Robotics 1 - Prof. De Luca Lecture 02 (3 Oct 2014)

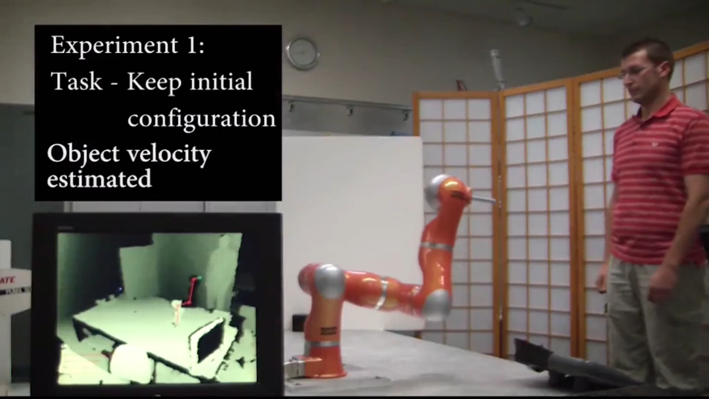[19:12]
identification of the hand location and computation of distance with respect to the end effector so if this becomes too small the robot will move and then resume the initial position of course it's not just with hands it could be with object like this bowel